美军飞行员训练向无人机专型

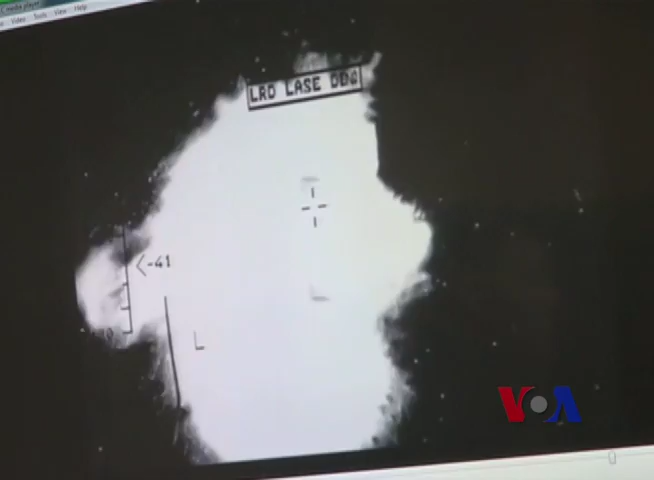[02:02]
遥控驾驶飞机的任务之一是发现和摧毁那些威胁美国地面作战人员生命的爆炸物。